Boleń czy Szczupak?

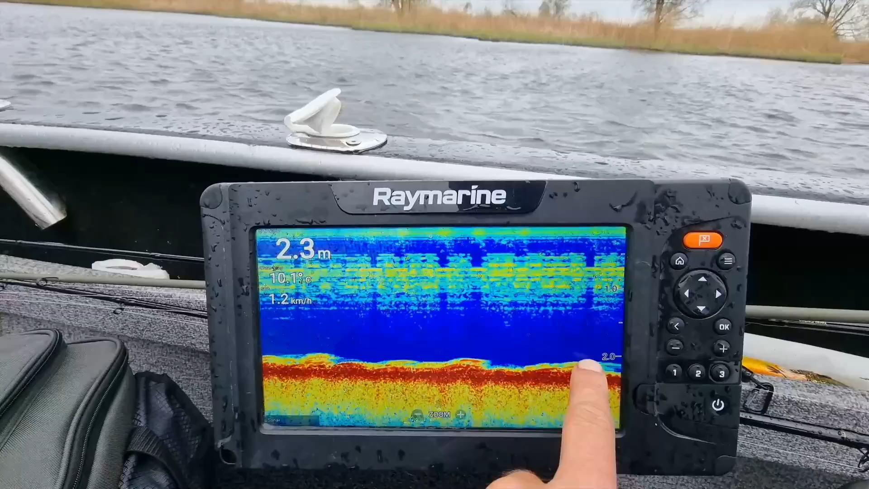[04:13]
On screen: depth 2.3 m
zaobserwowaliśmy Że wychodzi już tam kapusta W maju warto szukać na otwartej wodzie takich zapisów Jak są na echosądzie W których widzimy, że coś się dzieje Szupaki lubią strukturę dna Rzadkością jest,
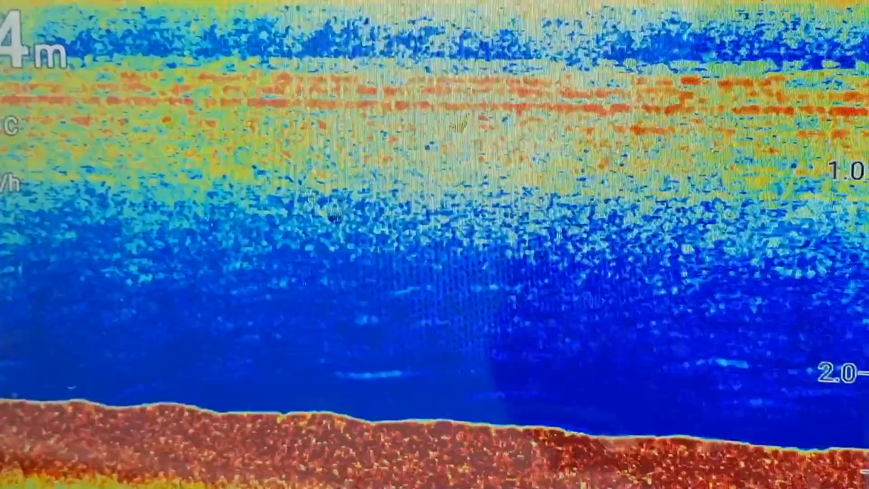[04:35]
I tam szczupaka jeszcze nie będzie On się tam pojawi Za 2 albo 3 tygodnie To jest bardzo